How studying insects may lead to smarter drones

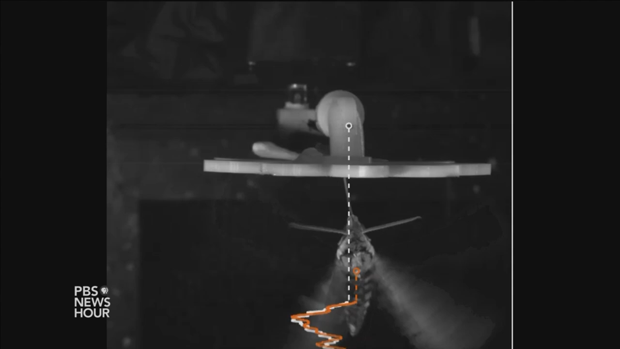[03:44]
Okay. So if the moth tries to turn right or turn left, it will measure it.